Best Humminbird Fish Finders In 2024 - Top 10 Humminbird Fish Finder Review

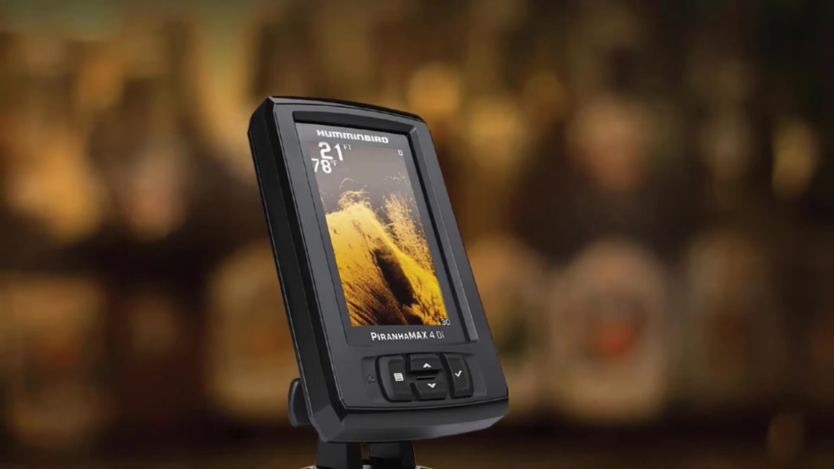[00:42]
On screen: water 78°F
For reference, this is the Fish Finder Part Number 410161. The unit's sonar is dual beam. This means it can use both standard sonar and down imaging.
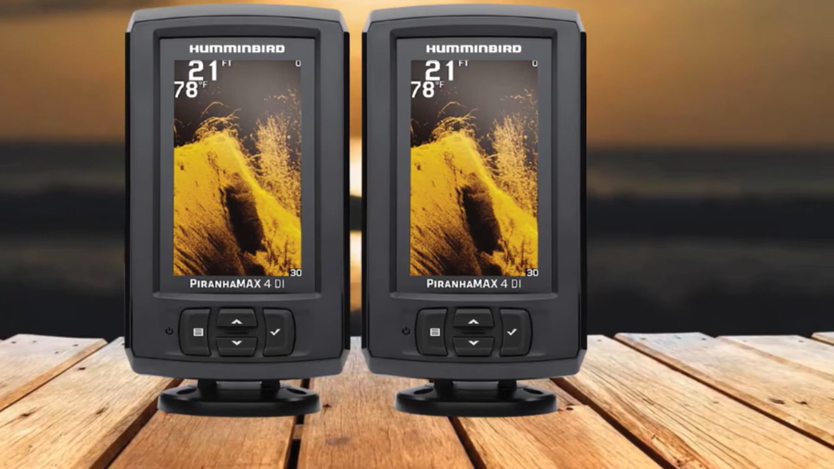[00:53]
On screen: water 78°F
However, it cannot use them both simultaneously.
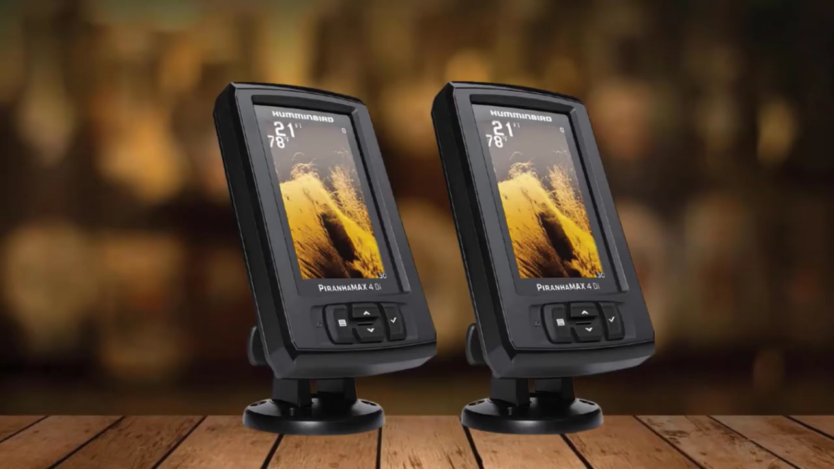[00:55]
It doesn't have a split-screen application. It supports two frequencies, these being 200KHC and 455KHC.
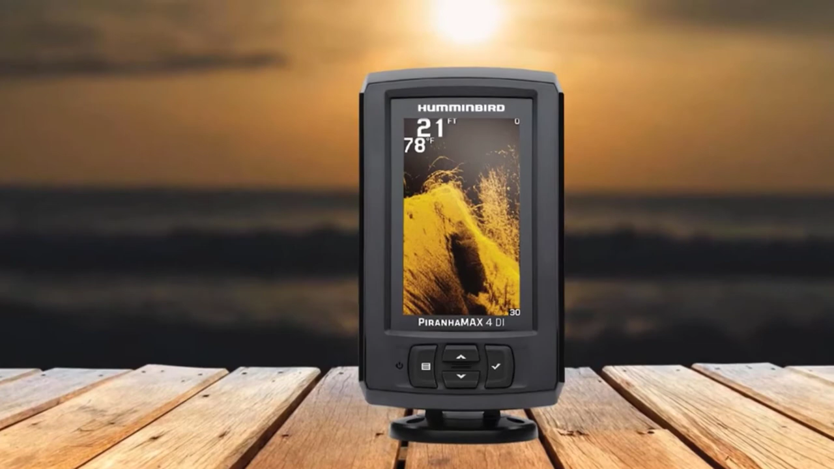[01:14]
On screen: depth 21 ft, water 78°F
This transducer uses two conical beams for the standard sonar. Their coverage is 28-digit 200KHC and 16-digit 455KHC.
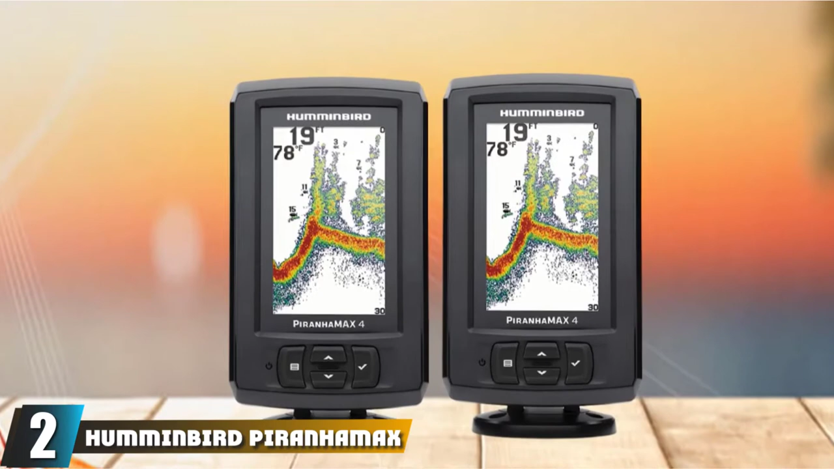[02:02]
On screen: depth 19 ft, water 78°F
The Piranha Max 4 is one of the most basic fish finders from Humminbird at the moment.
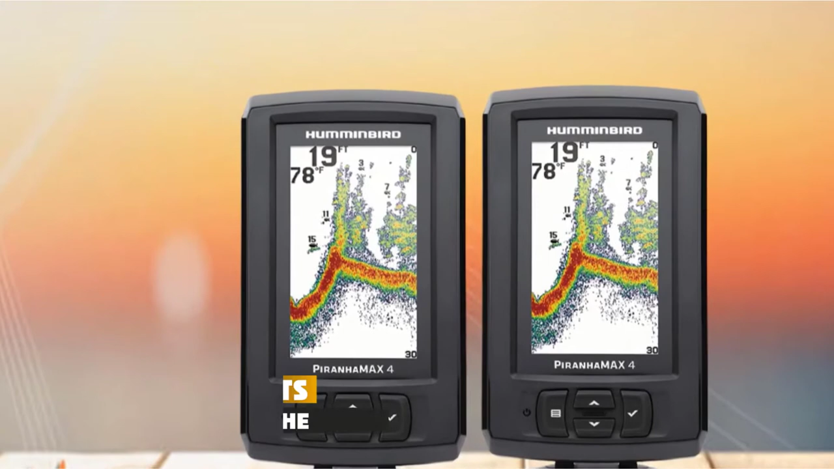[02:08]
On screen: depth 19 ft, water 78°F
The unit has the same specs as the Piranha Max 4-Die that we've already covered here, but lacks the down imaging sonar.
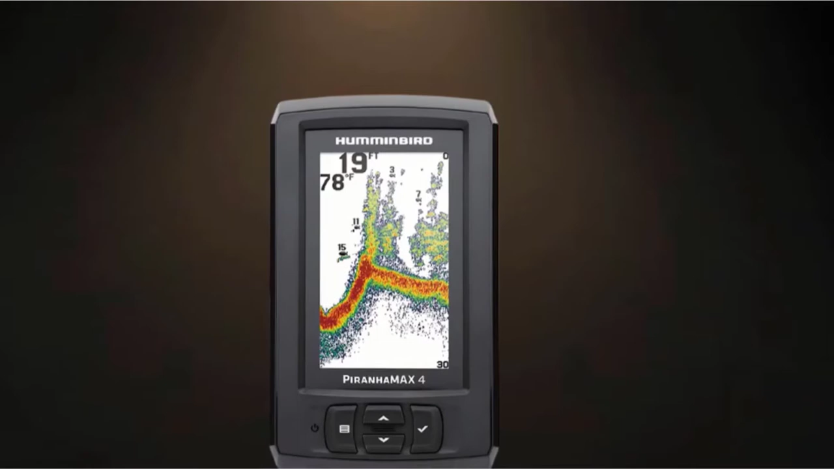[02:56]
On screen: depth 19 ft, water 78°F
It also lacks the split screen feature. It runs on two frequencies, these being 200kHz and 455kHz,
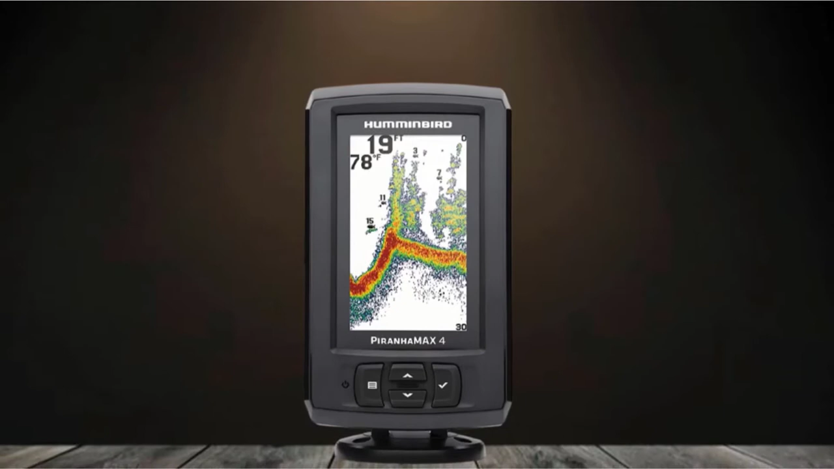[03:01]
On screen: depth 19 ft, water 78°F
and the transducer that comes with it supports them both. The number 3 position is held by Humminbird Helix 5 Sonar G2.
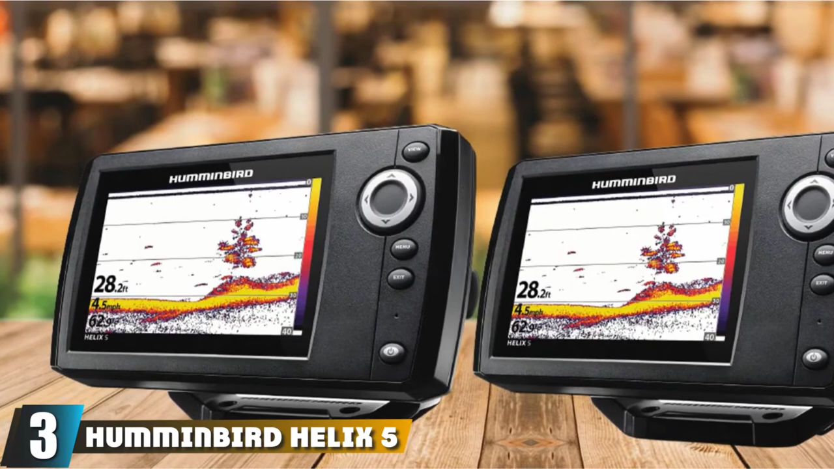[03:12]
The Helix 5 Sonar G2 is the most basic 5-inch Humminbird fish finder available at the moment. It does not have navigation features such as GPS or charts.
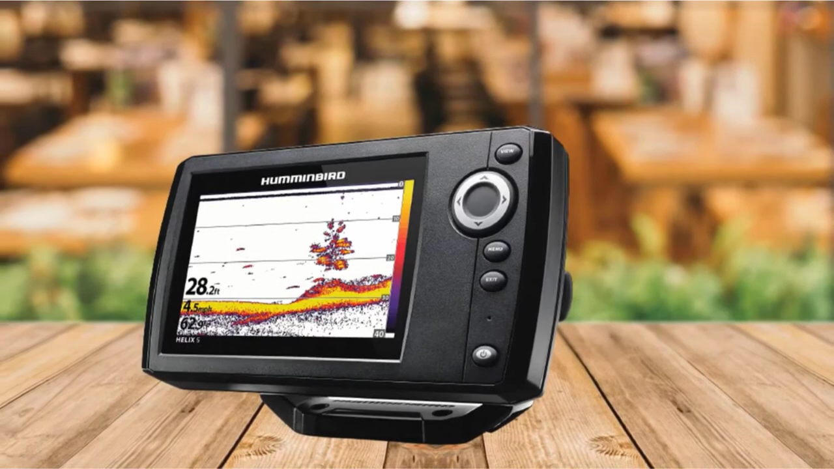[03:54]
On screen: depth 28.2 ft
The unit includes the XNT920T transducer, which has a transom mount, an internal temperature probe, and 24th. 6M of cable.
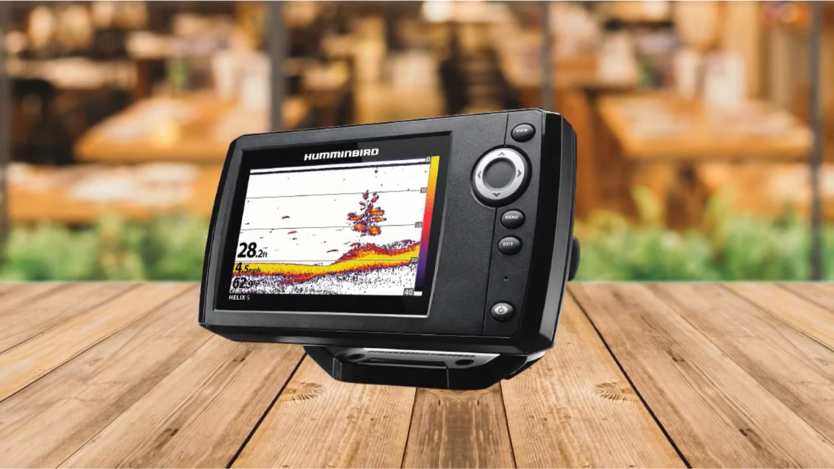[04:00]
On screen: depth 28.2 ft
This transducer uses two conical sonar beams with the coverage of 6-tie to get 83kHz and 2-tie to get 200kHz.
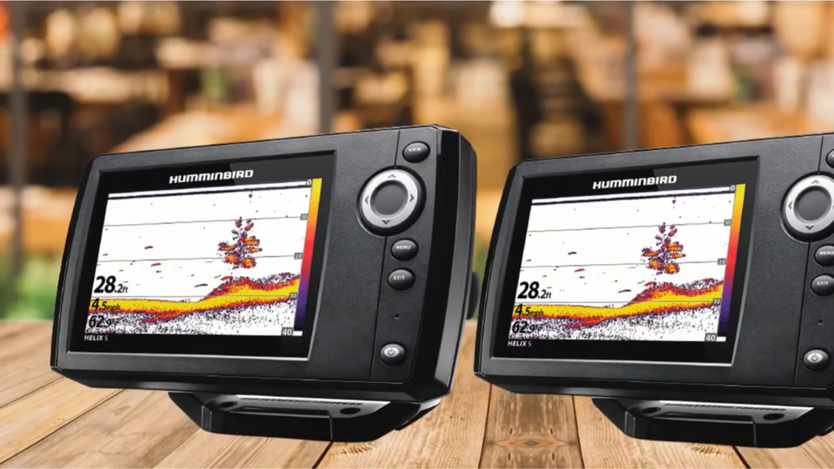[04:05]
Its maximum depth ranges 1500 for it.
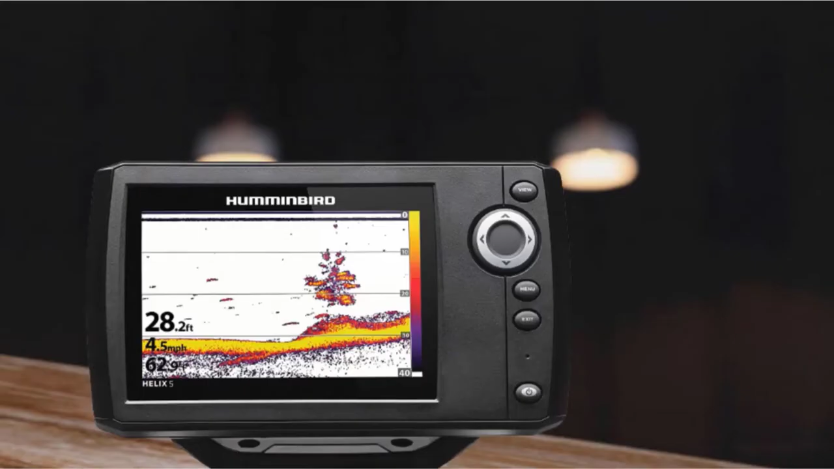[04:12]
On screen: depth 28.2 ft, speed 4.5 mph
457M when using the 83kHz beam.
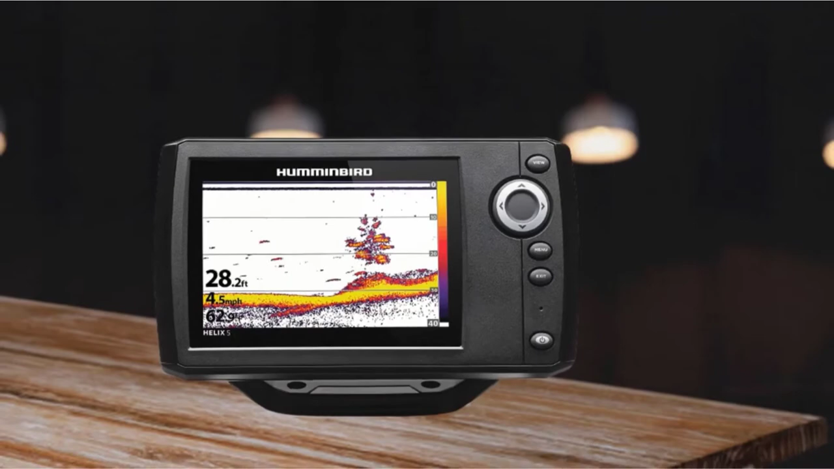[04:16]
On screen: depth 28.2 ft, speed 4.5 mph
The unit offers several standard sonar features. The list includes switch fire, fish ID+, vertical flasher,
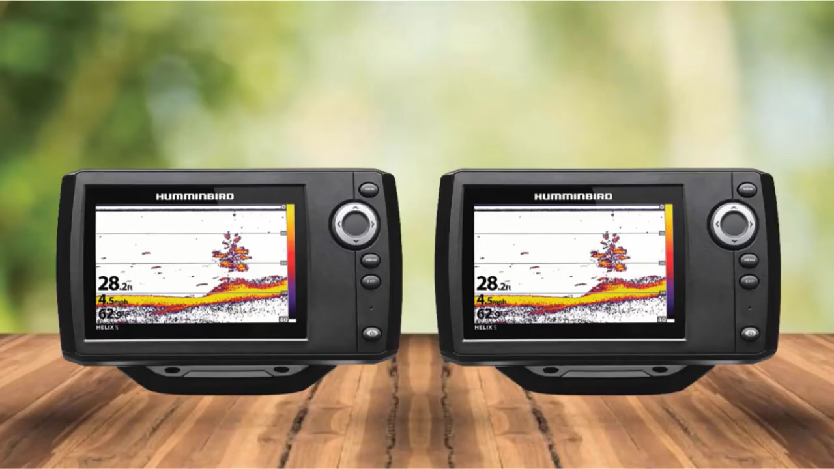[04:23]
On screen: depth 28.2 ft
circular flasher, fish alarm, depth alarm, white line, bottom lock, and more. However, it is important to mention that it does not have sonar recording and sonar rewind functions.